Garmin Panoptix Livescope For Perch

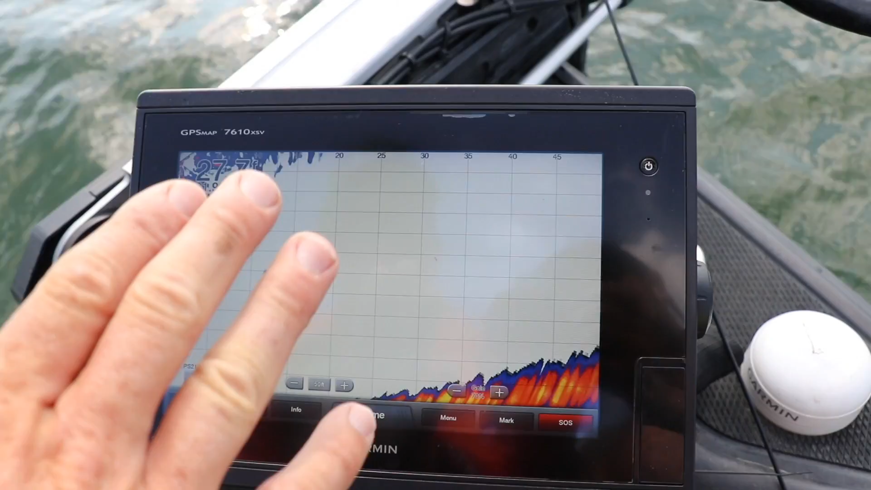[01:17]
I'm going to use this and with perch they're not spooky so once I see them I can actually troll right to the fish, get over the top of them and then video game them with the down.
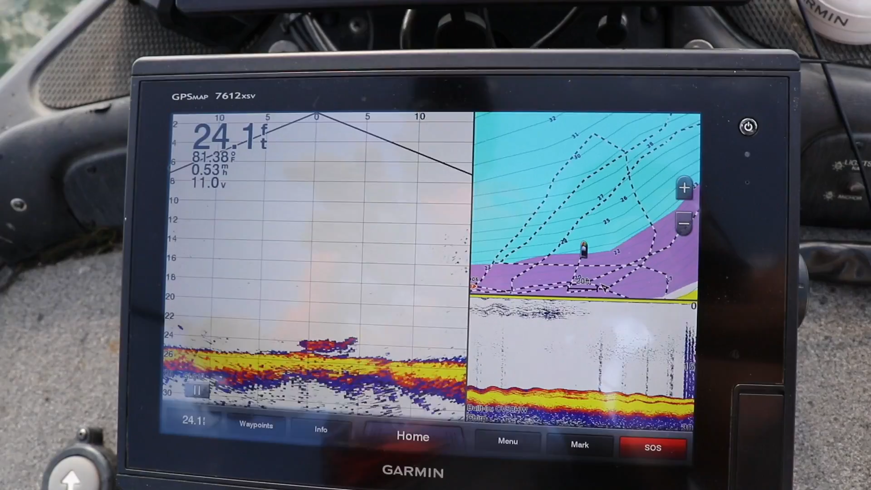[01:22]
On screen: depth 24.1 ft, water 81.38°F
So I'm going to show you on the forward as I scan around. Now I have my depth set manually to 23 foot and
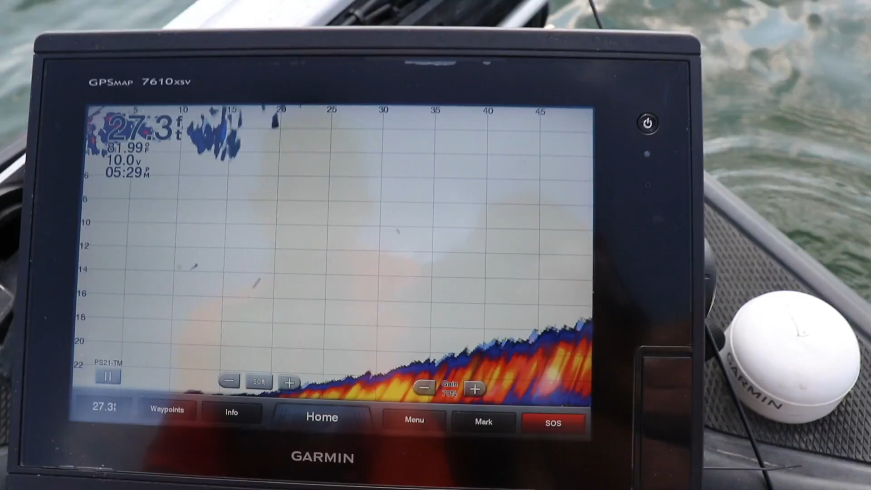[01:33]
the reason I want to do that and not on auto is so that I have more screen and I can see those fish on the bottom a little bit better because if you have it on auto, your bottom is going to be lifted more and it's going to constantly adjust. So I like to manually set my depth.
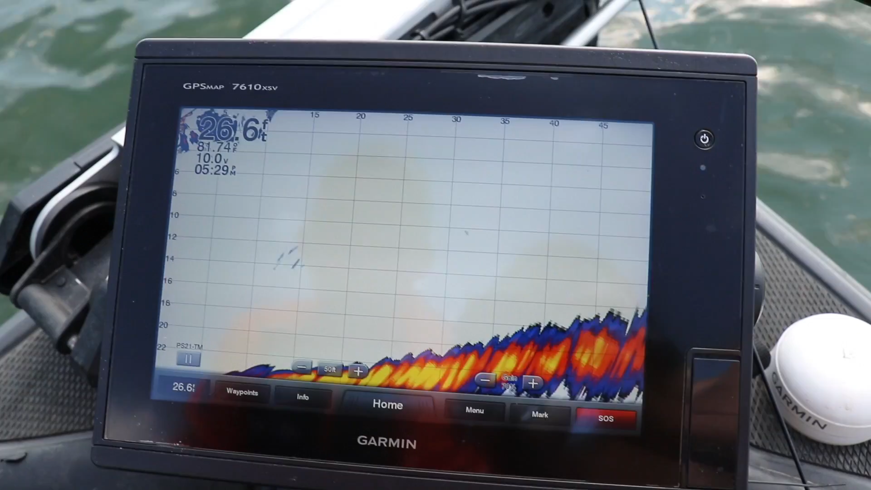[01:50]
On screen: depth 26.6 ft
And so what I'm going to do is I'm going to scan around. And how this works, this transducer is on that trolling motor. So whichever way I'm pointing that trolling motor is where I'm looking.
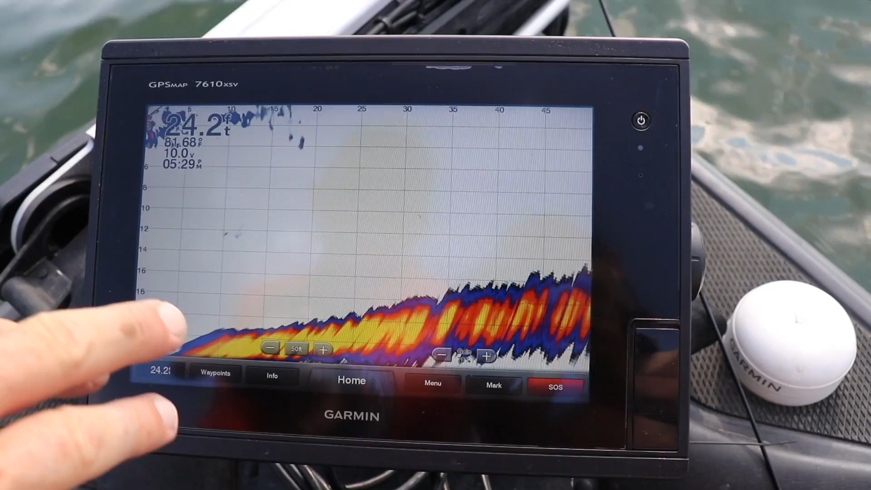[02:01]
Right now I've got it set at 50 feet. So whatever direction I point that trolling motor you see as I swing it around here, now there's perch right there.
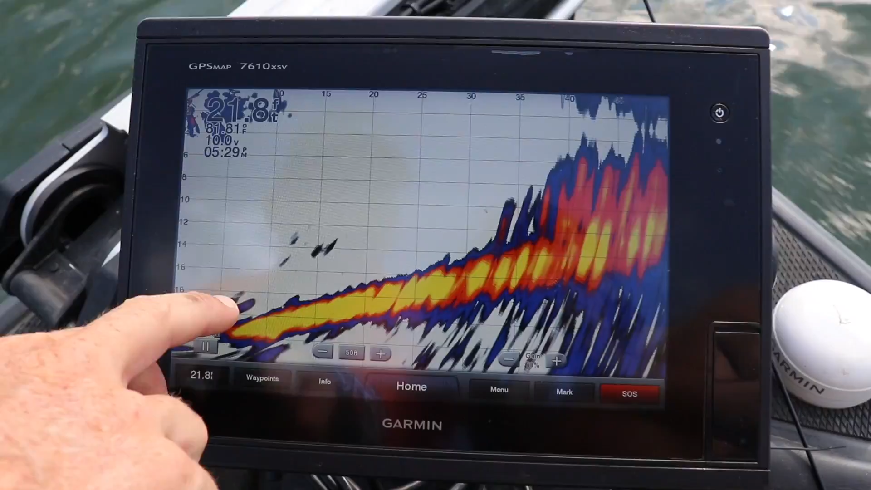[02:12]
On screen: depth 21.8 ft
You got a weed bed, you got perch right there. Now I'm coming over them with the live view down.
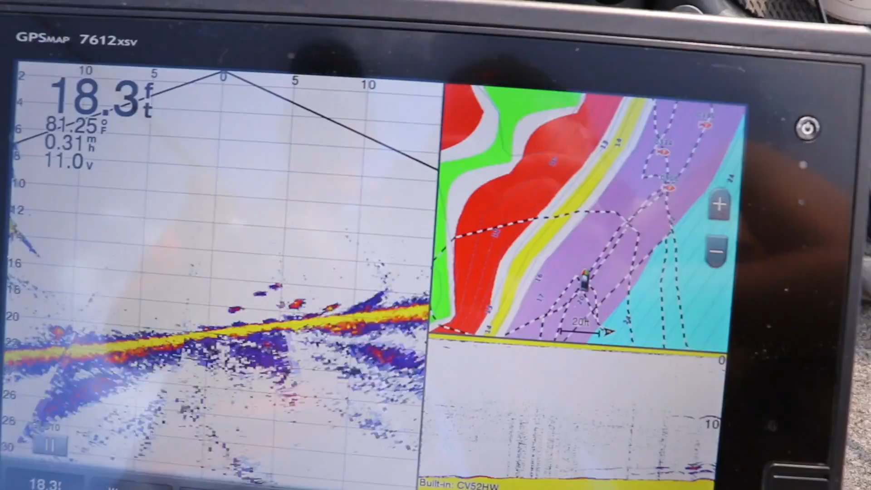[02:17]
On screen: depth 18.3 ft
What I can do is I can drop this drop shot. Those are all perch right there.
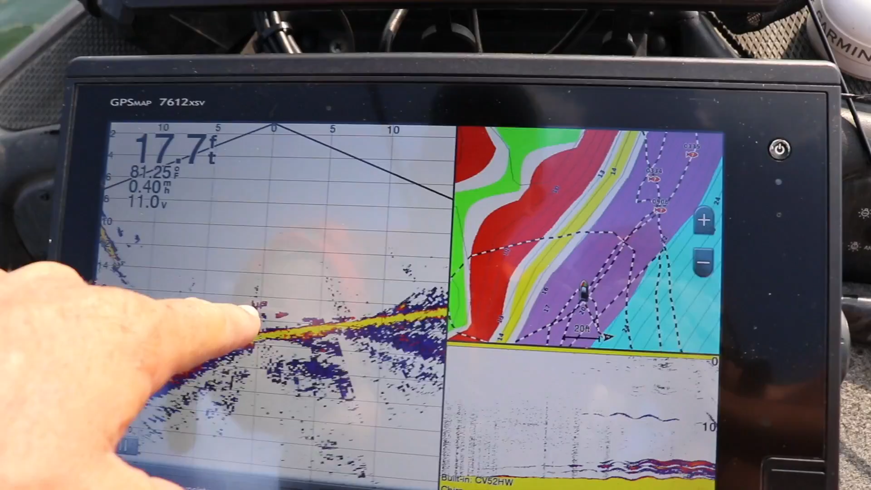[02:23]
On screen: depth 17.7 ft, water 81.25°F
I can drop my drop shot and a lot of it is there's my drop shot going down. Now you can see I'm starting to come over to it. The reason you didn't see my drop shot going down is it has to do with boat positioning, but there's fish coming at it right now. He's at it, taking a bite at it, and they're finicky, I got them.
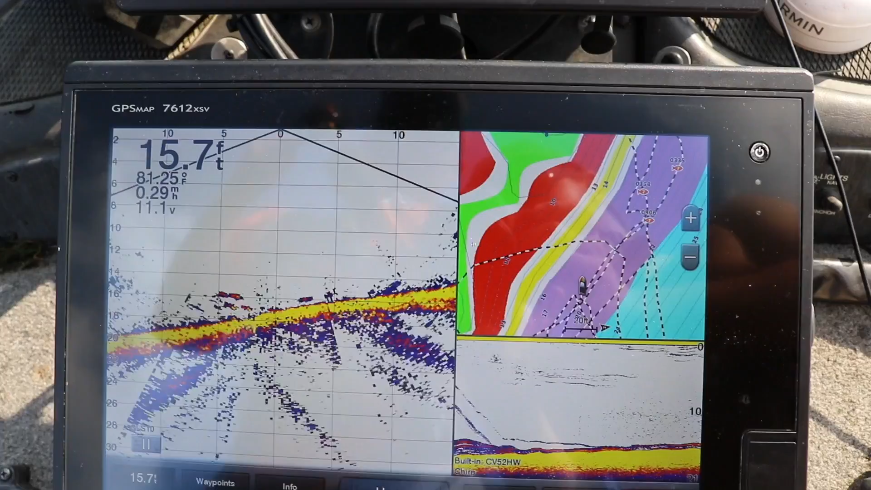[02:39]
On screen: depth 15.7 ft, water 81.25°F
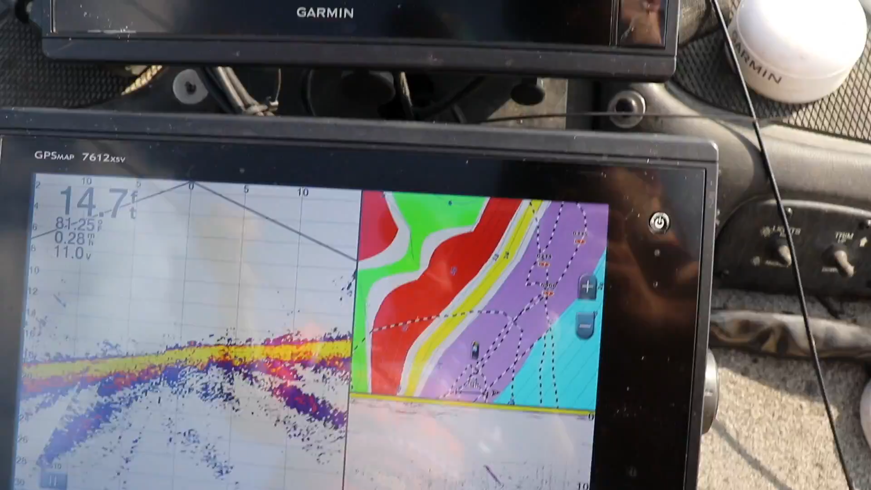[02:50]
And it's as simple as that. I mean you can literally, you can watch, you can see those fish all schooled up.
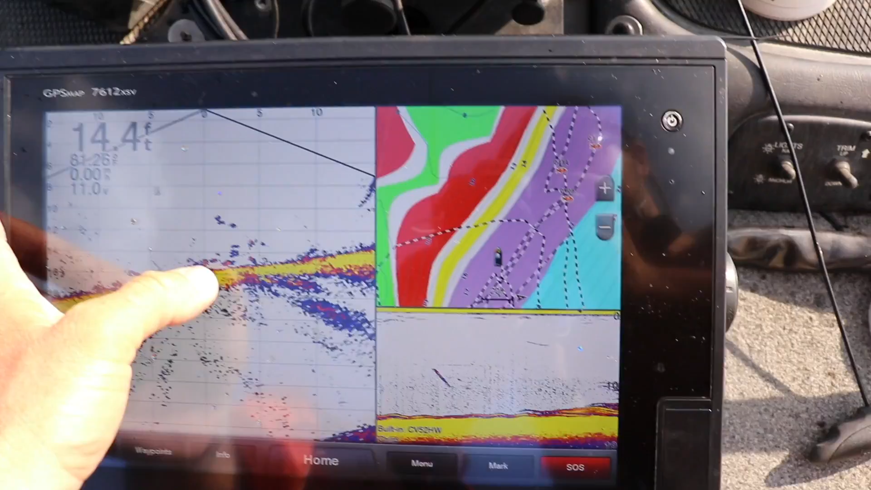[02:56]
On screen: depth 14.4 ft
Look at those fish swimming around. Now that's what they look like on 2D Sonar.
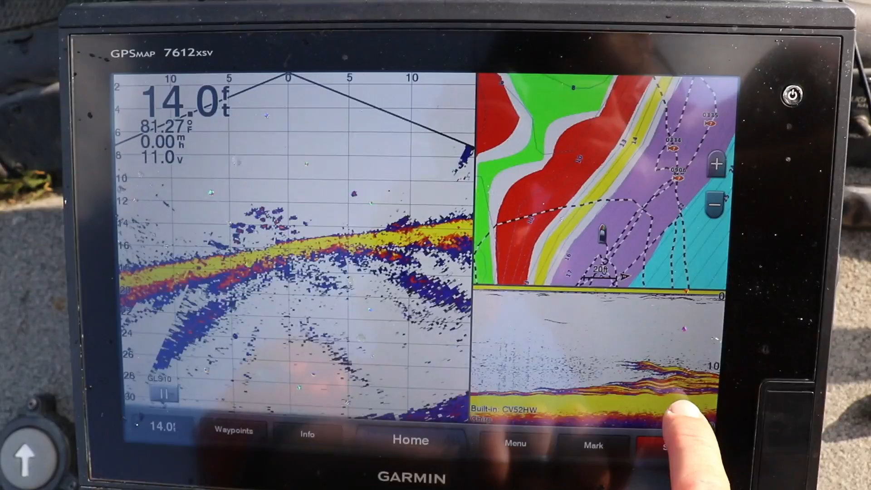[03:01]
On screen: depth 14.0 ft
That's what they look like on the live view down. Live view down is real time.
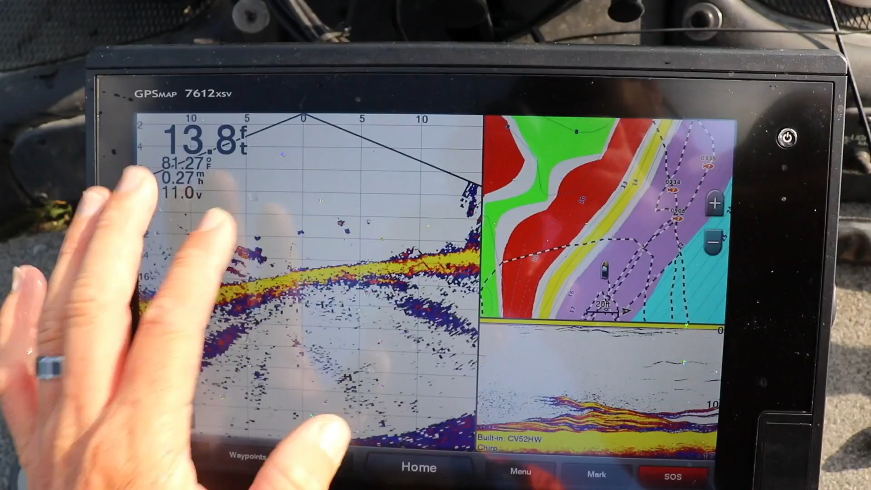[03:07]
On screen: depth 13.8 ft, water 81.27°F
This is a wide cone. I'm going to show you a better example of 2D Sonar versus live view down.
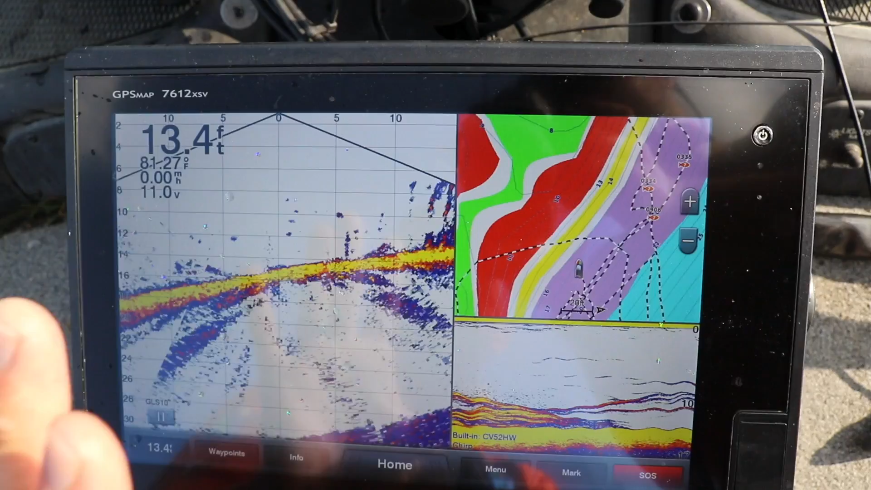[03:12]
On screen: depth 13.4 ft
So what I'm going to do now is I'm going to, I made a combo.
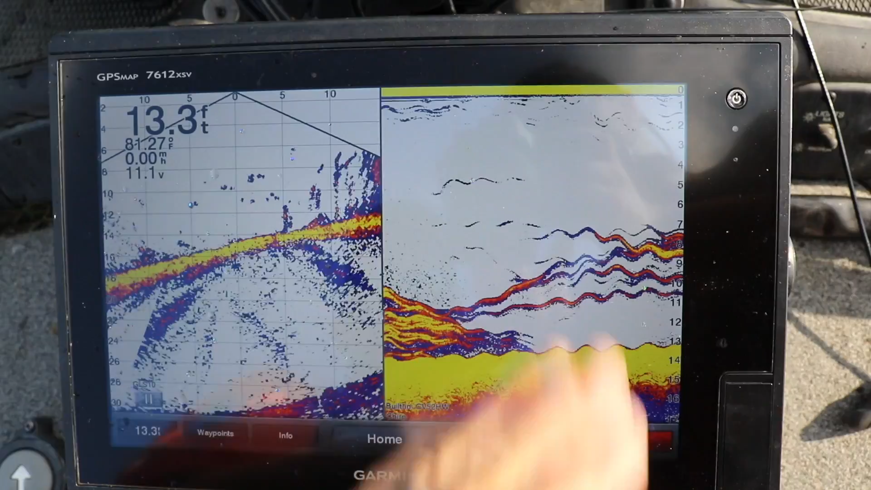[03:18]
On screen: depth 13.3 ft, water 81.27°F
This is 2D Sonar. No matter what brand you have, 2D Sonar looks like that. Sends a signal down, gets a return, writes it on the screen. Those are fish swimming around. That's what it looks like on 2D. You actually can see those fish, and if I make it on a 20 foot setting you can see even better.
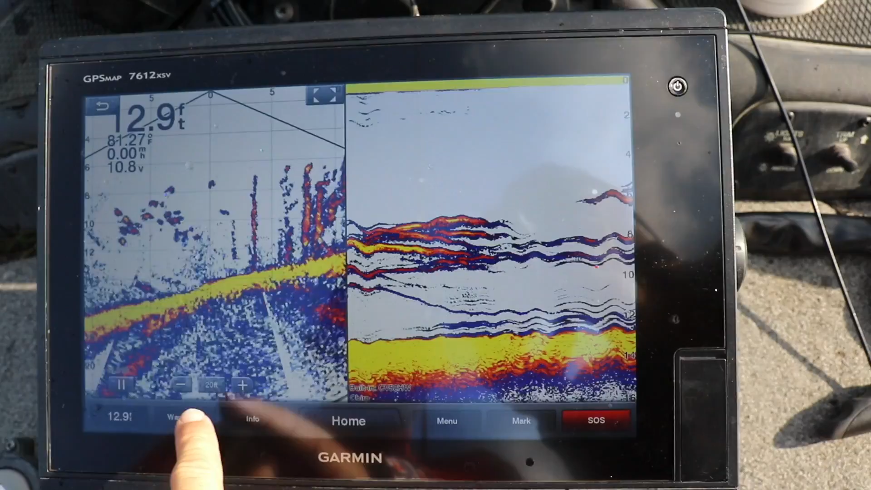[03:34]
On screen: depth 12.9 ft
You can watch them swim around versus that.
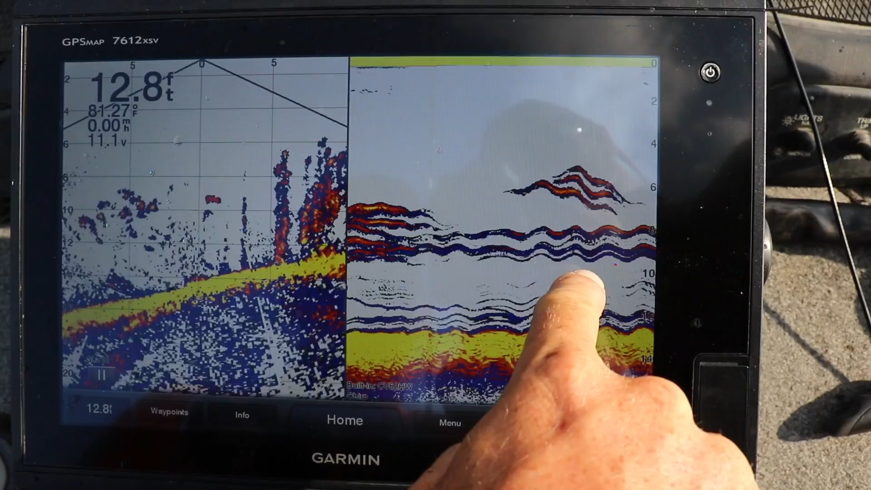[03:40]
On screen: depth 12.8 ft
That's what you look like on your old fish finder. That's the new future of Sonar right there. That live view down is incredible.
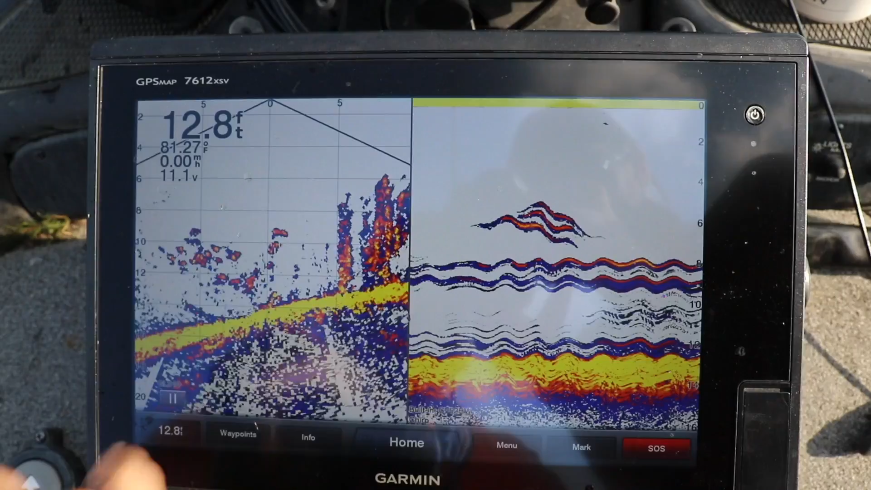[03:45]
On screen: depth 12.8 ft
So we're going to try to catch another one. I'm going to let this fish go.